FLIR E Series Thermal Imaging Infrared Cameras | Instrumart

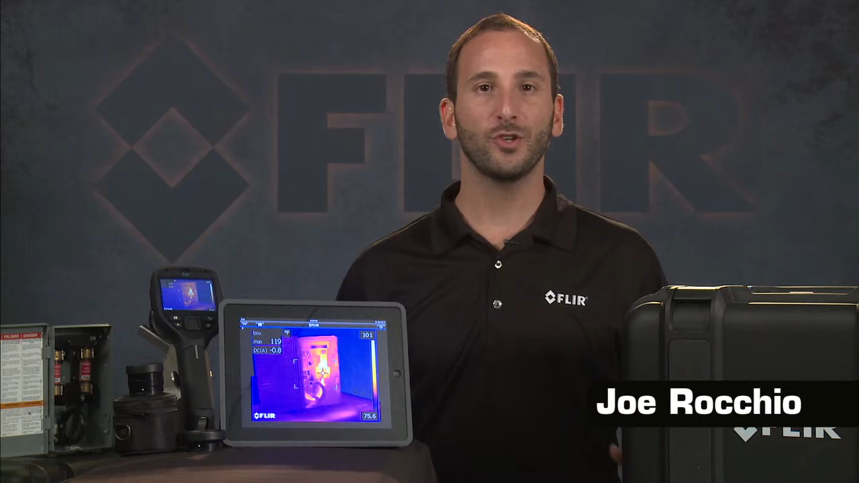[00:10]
Hi, I'm Joe from FLIR, here to show you why you should consider the extra performance of our popular and versatile E-Series camera line. There are three models you can choose from, the E40, E50, and E60, as well as their building or BX versions.
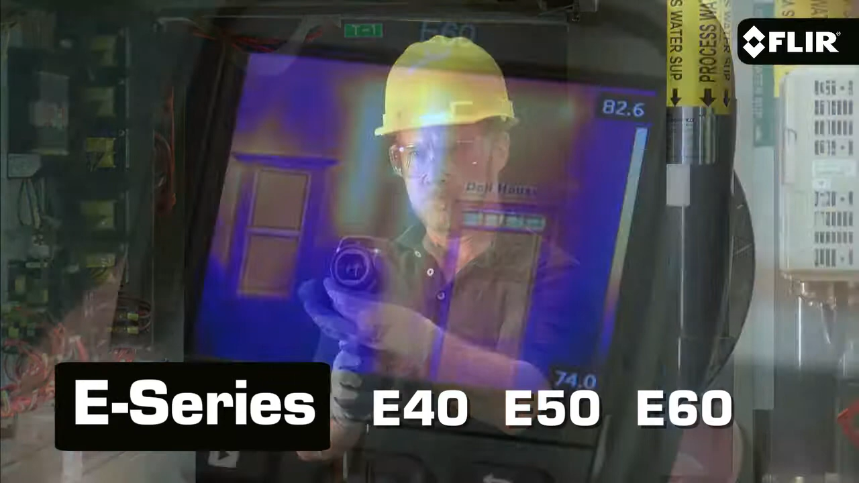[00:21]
First let's look at what they all have in common.
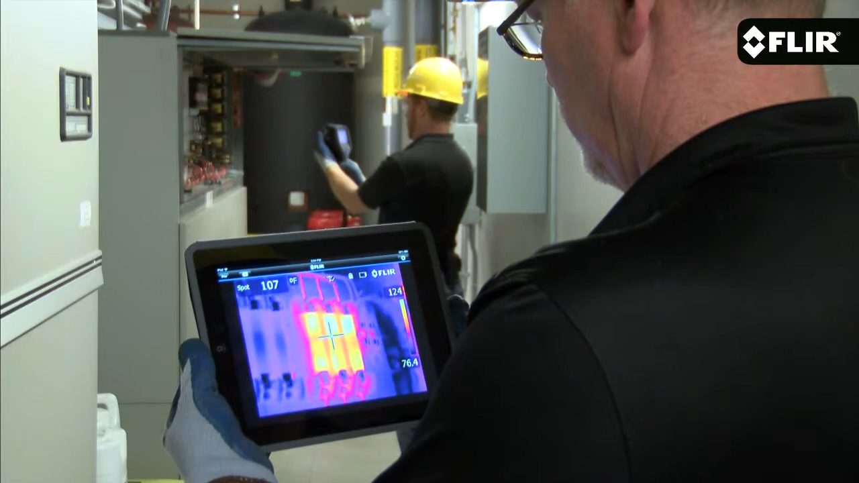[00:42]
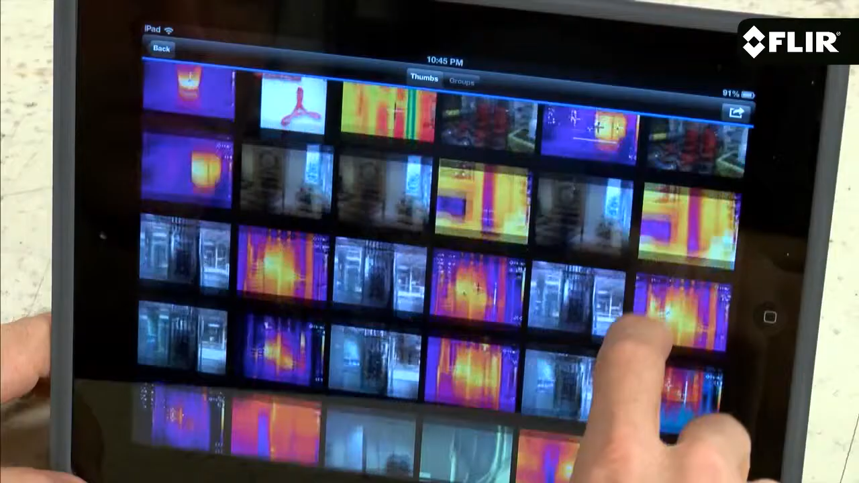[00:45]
The app also lets you import stored images from the camera,
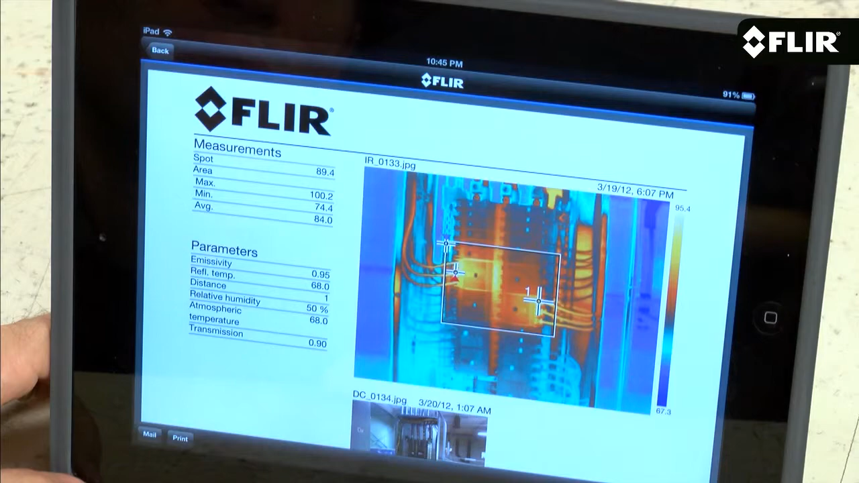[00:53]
A great way to get the word out faster to clients, supervisors, and insurance companies so you get the repair decisions back sooner. You can pair E-Series cameras to FLIR meter length test and measurement gear too.
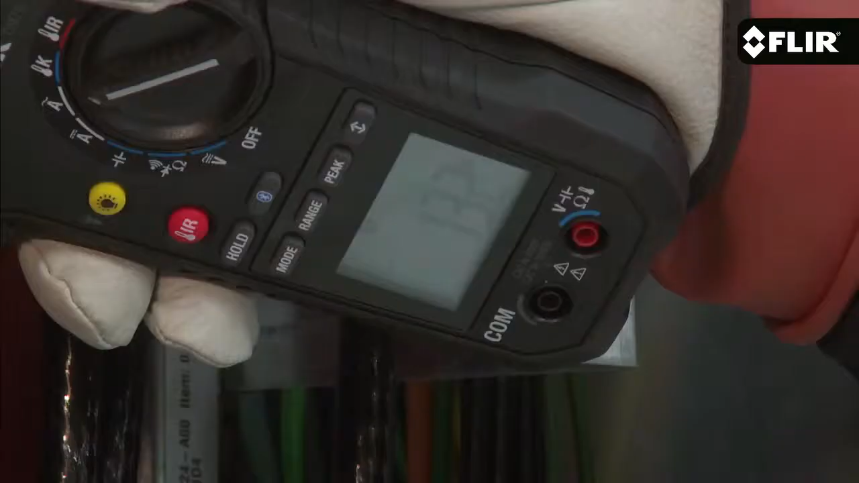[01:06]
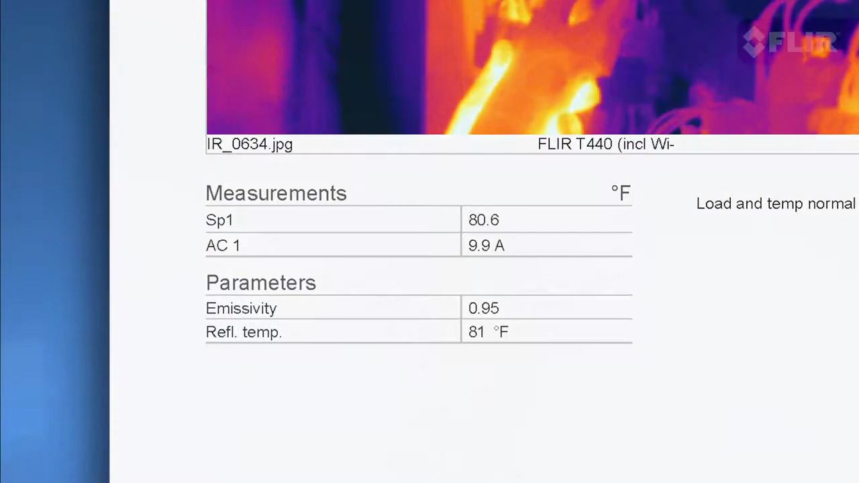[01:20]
On screen: spot 80.6°F
A simple interface on the large 3.5-inch display puts a lot of features right at your fingertips.
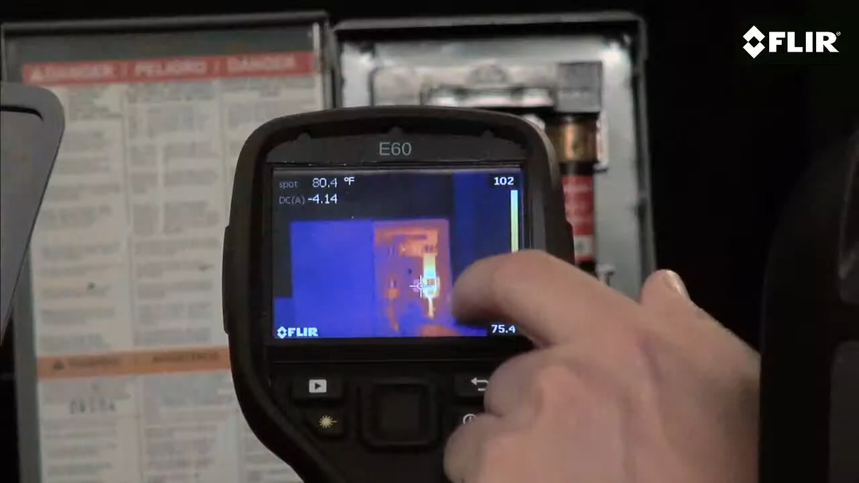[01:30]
On screen: spot 80.4°F
You've got a choice of multiple spots and area boxes,
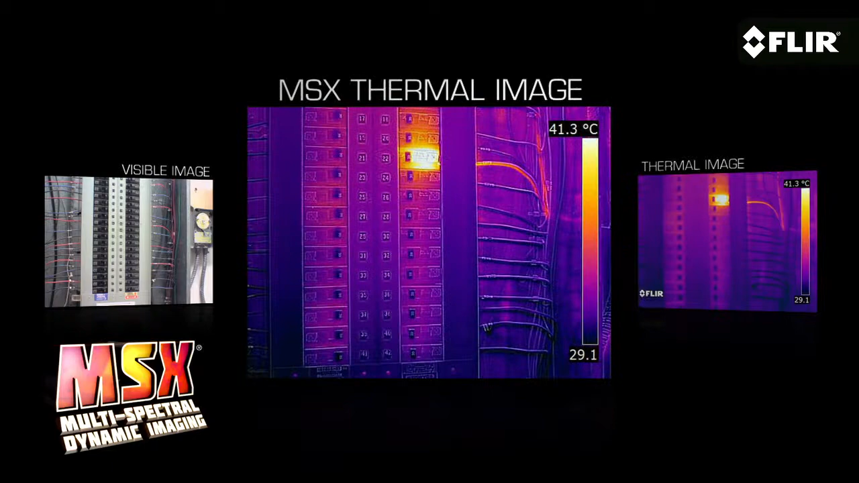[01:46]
On screen: scale top 41.3°C
E-Series cameras also feature auto orientation,
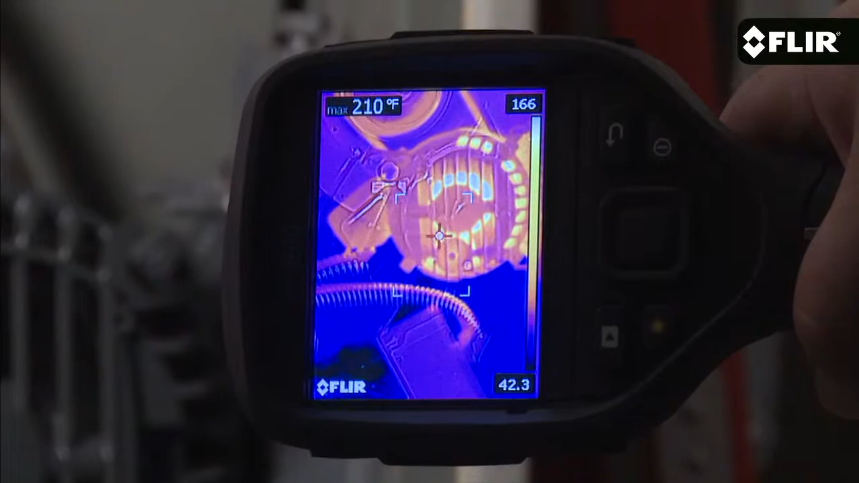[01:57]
On screen: max 210°F
You also have video out in case you want to send the full motion 60-hertz signal to a monitor or recorder.
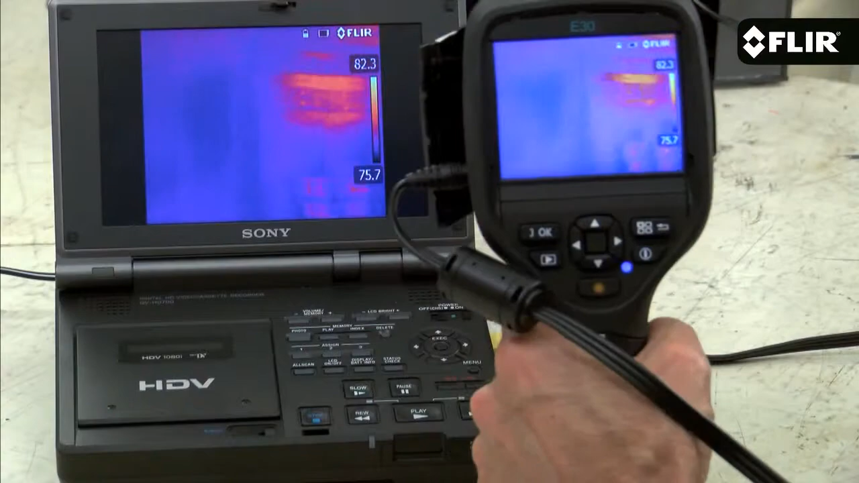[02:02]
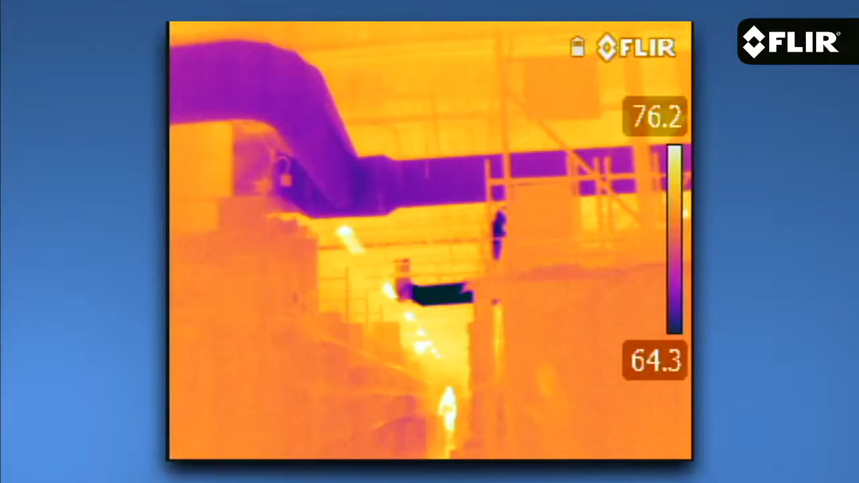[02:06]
You can swish out lenses to an optional wide-angle lens to
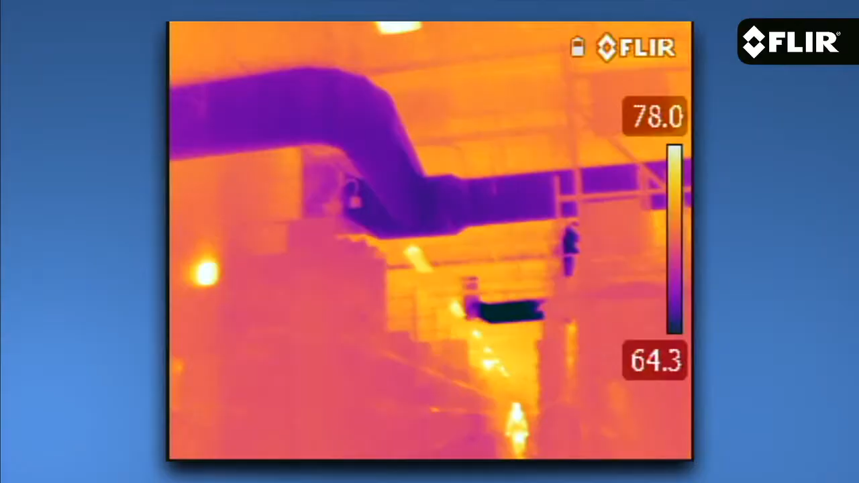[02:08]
take in more of a scene or a